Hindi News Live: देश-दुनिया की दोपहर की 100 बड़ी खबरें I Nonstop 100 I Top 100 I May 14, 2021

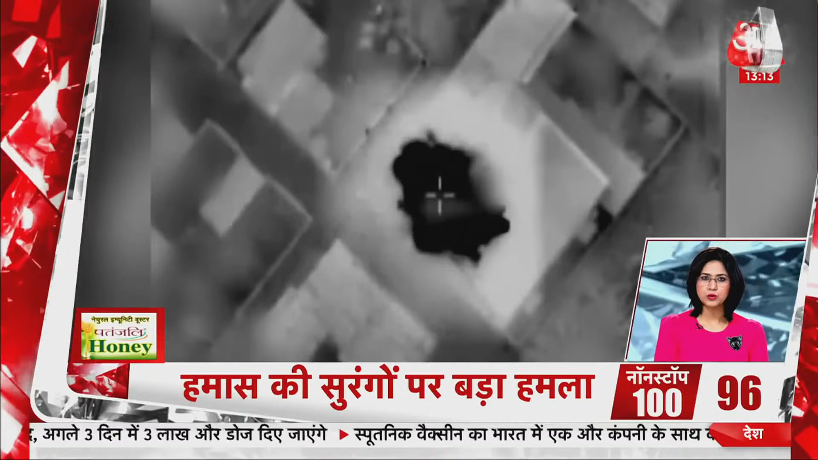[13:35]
इस्राइले और पलस्तीन में जड़ब को एक हफता पूरा हमास की सुरंगों और रॉकेट लॉंचर्स को बनाया गया निशाना